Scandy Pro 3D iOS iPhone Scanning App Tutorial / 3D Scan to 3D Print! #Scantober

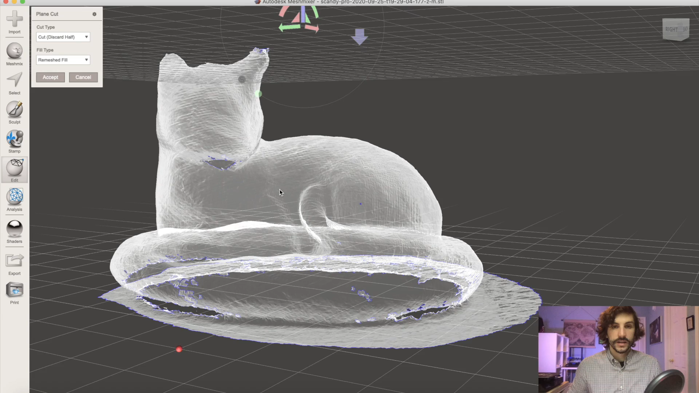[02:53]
typically a plain cut is used to create a solid model which we will be doing later.
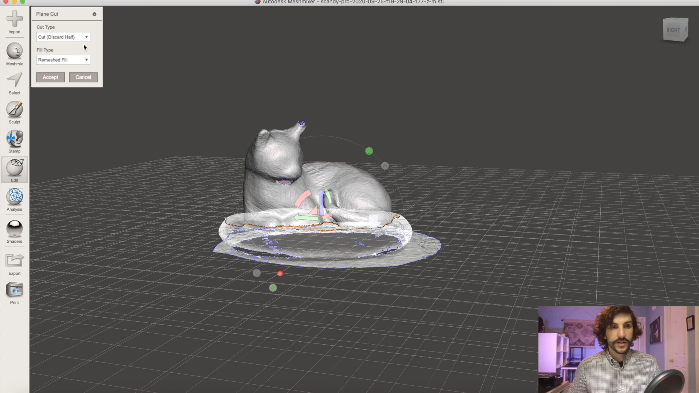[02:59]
Here though for instance I'm gonna say no fill under fill type because I don't actually want to fill the bottom of the model in
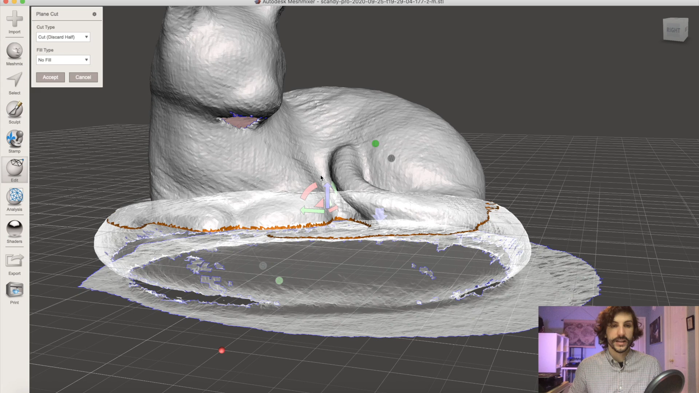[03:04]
yet I still have some holes that I need to clean up first.
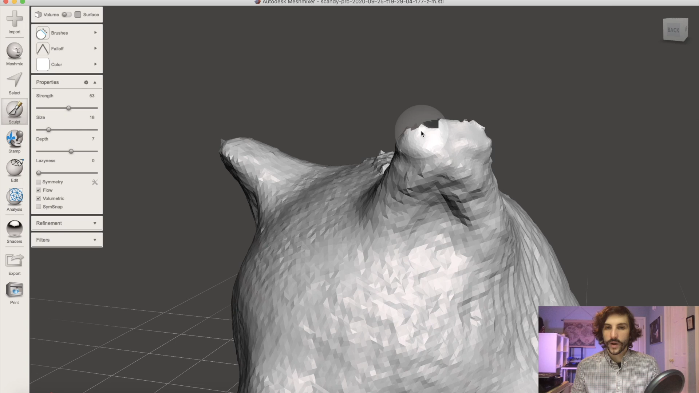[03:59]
So from here the fill process should be a little bit easier on the top of that ear.
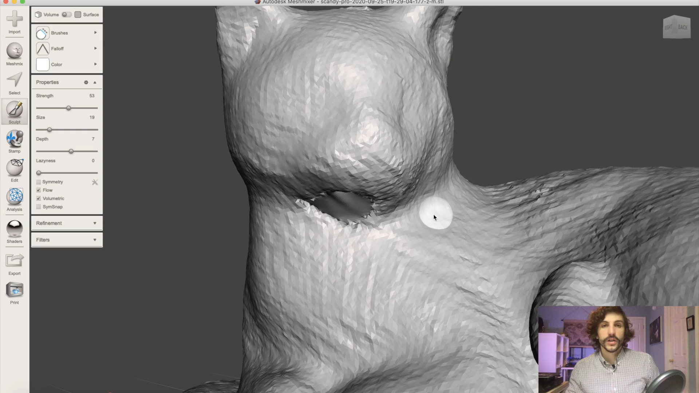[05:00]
One of the larger holes on this model is directly under the chin so we want to spend a little bit of time here and you know depending on how much time you want to put into the model you can either you know spend a good bit of time and reconstructing this
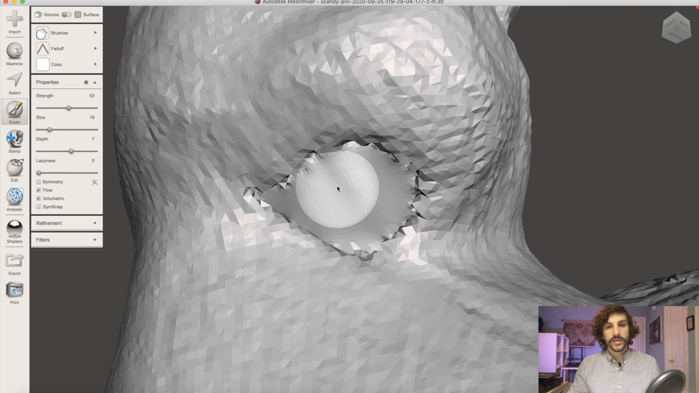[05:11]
or just doing what I'm gonna do which is we're just gonna go through and try and clean up that border just a little bit to make it look a little bit smoother.
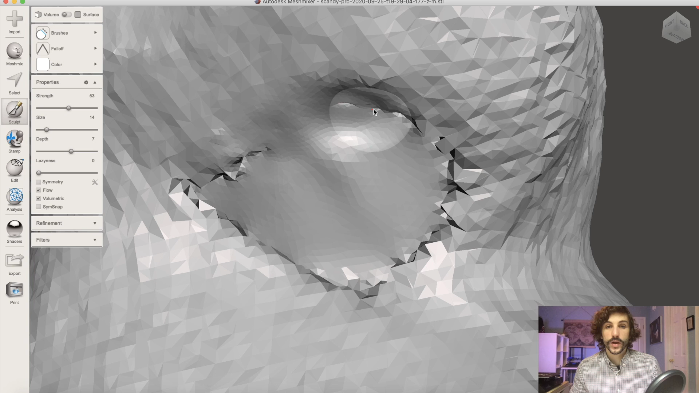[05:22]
It's not a perfect fix but it is a quick way to get the model to a better place.